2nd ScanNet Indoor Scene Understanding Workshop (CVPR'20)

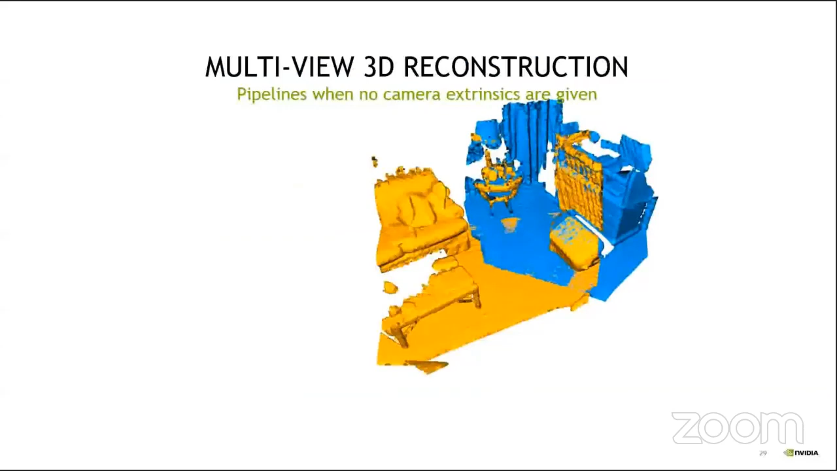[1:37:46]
generating geometric features is the first step in the 3D registration pipeline.
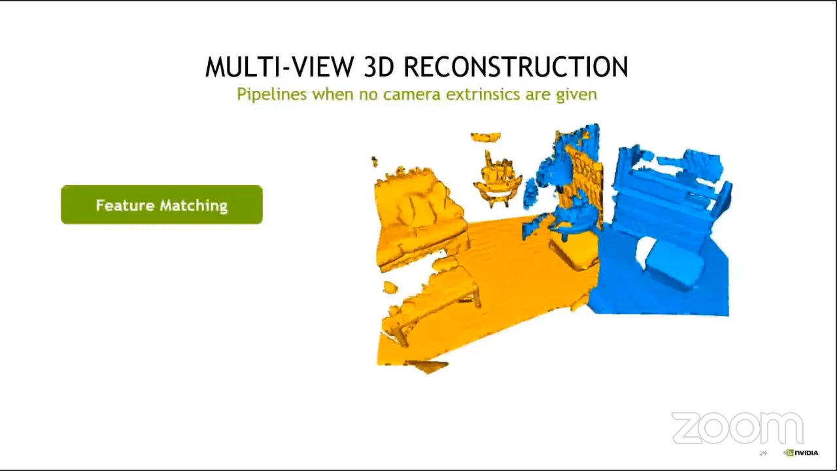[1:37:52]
First, we need to extract features and match those to get initial correspondences. Then, we filter out outliers and estimate the rigid transformation. Optionally, we can fine-tune the final registration.
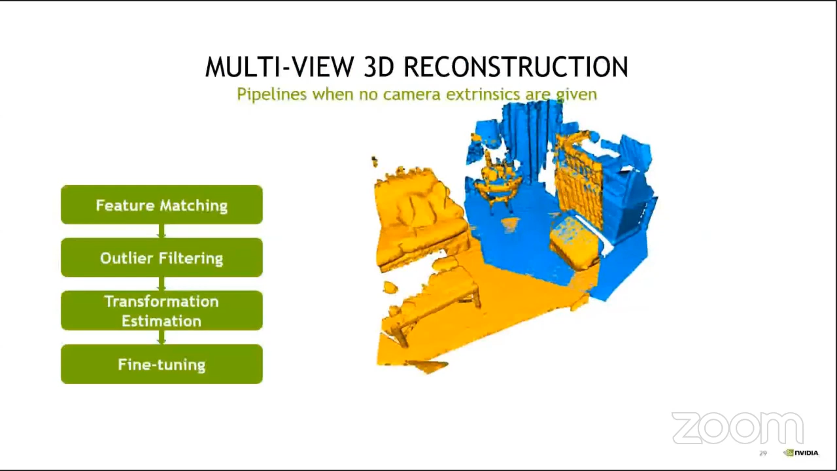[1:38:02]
And many works proposed hand-designed 3D geometric features.
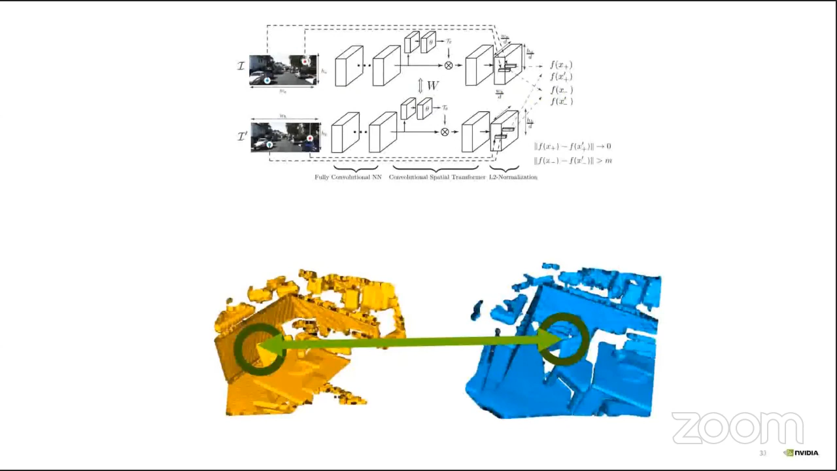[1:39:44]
while enforcing features from a negative pair to be at least marginally in the feature space. In addition, to speed up the feature learning process, we propose the hardest contrastive loss.
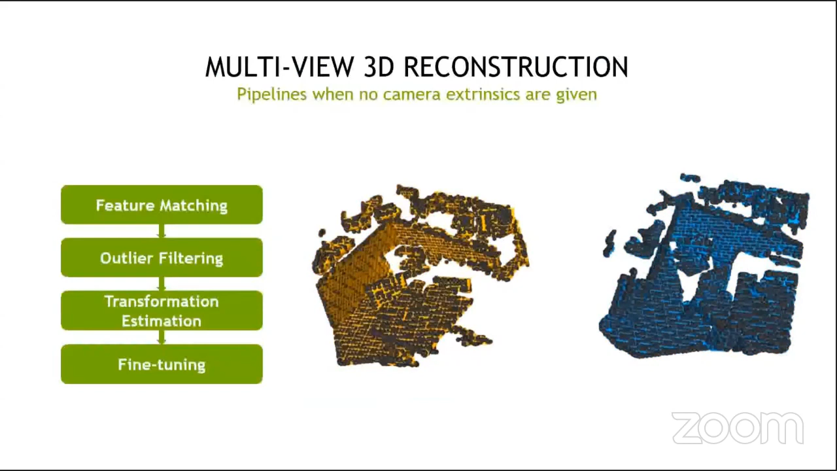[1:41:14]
So in the 3D registration pipeline, we first extract features and match across point clouds, which gives us initial correspondences. However, not all correspondences are accurate, and we must filter the outliers before registration.
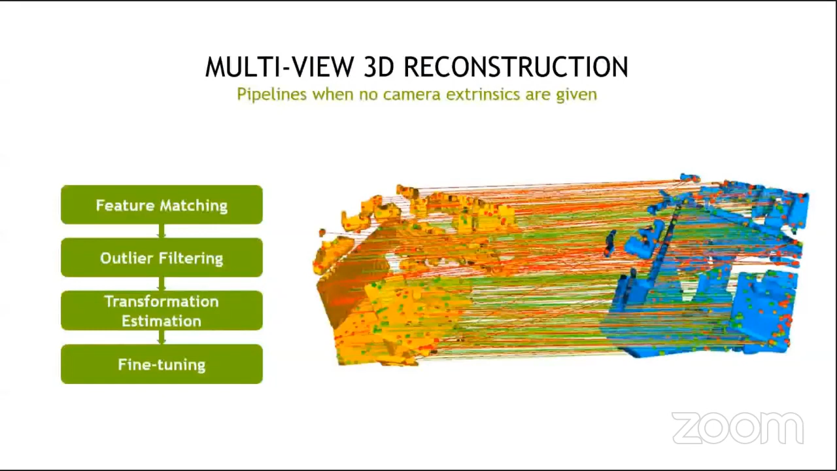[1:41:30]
Ransack, for example, does this by randomly sampling until it finds a subset without outliers.
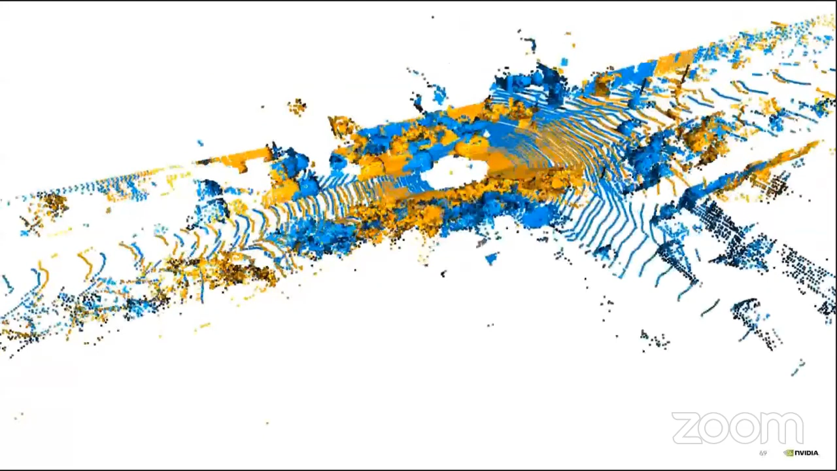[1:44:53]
In addition, we use the outdoor LiDAR scans from the Kitty dataset for pairwise registrations. We also apply our method on the multi-way registration frameworks,
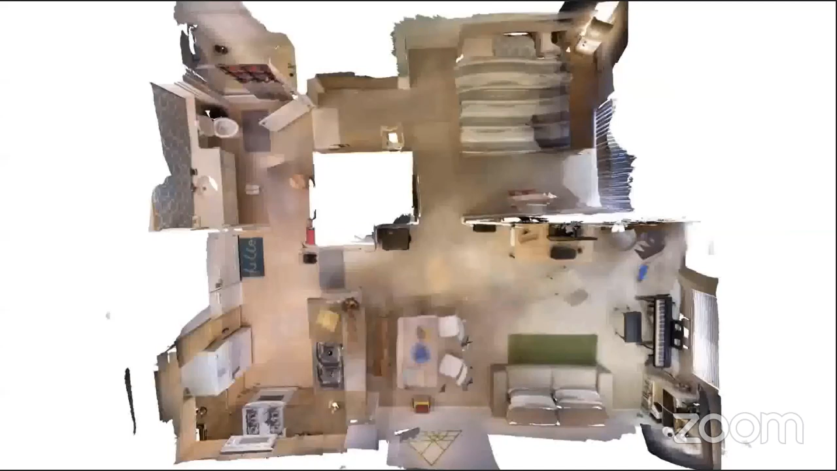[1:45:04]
and this is a visualization of our multi-way registration results on the LiDAR RGBD dataset apartment scene. Similarly, this is our registration results of an office scene.
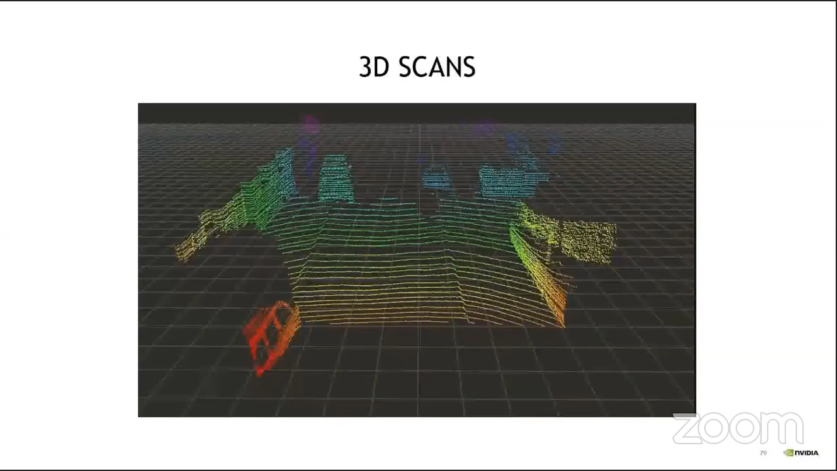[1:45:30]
But in commercial 3D scans, we do not observe the interior of the object, which leads to an interesting question of how we generate these anchor boxes from 3D surfaces.
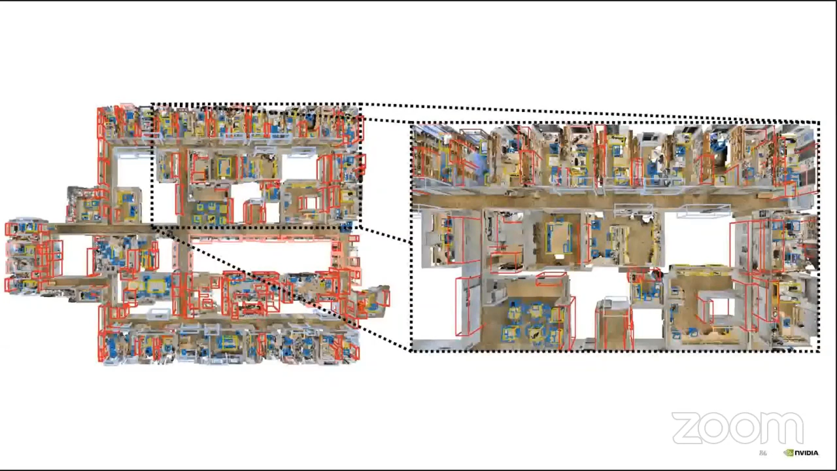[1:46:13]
we can process an entire floor of the Stanford dataset or an entire house easily.
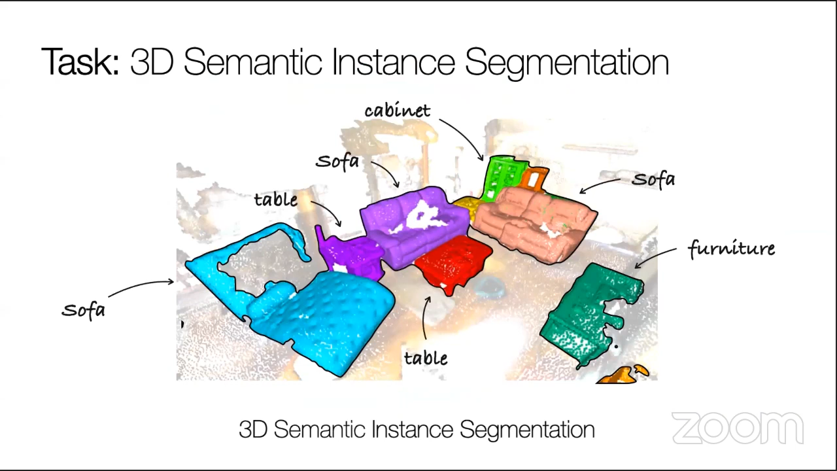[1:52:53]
semantic label to each of the instances. Previous approaches for 3D instance semantic segmentation can be divided into two groups.
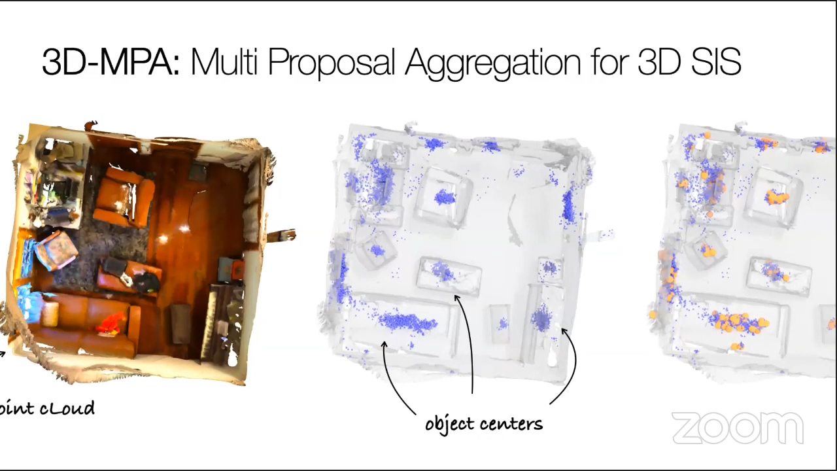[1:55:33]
From an input 3D point cloud, each foreground point votes for its object center. We then generate proposals by sampling from predicted object centers and grouping points that voted for the same object center.
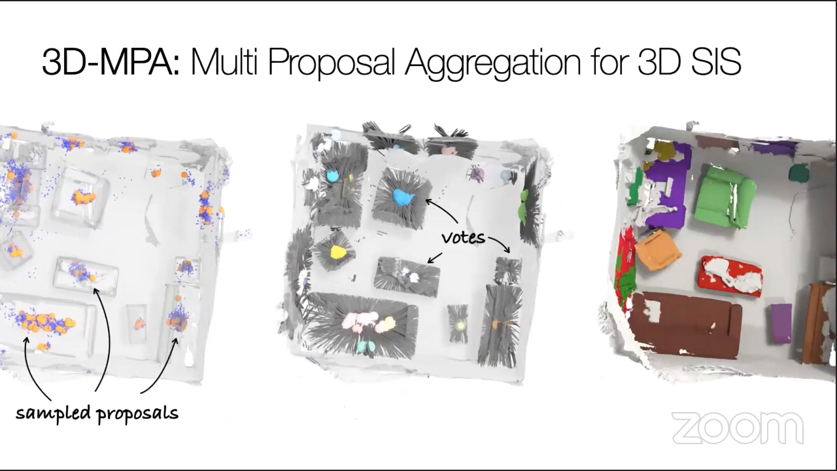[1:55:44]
Then we learn proposal features, which we use to aggregate multiple proposals, and finally obtain an instance segmentation and the corresponding semantic labels.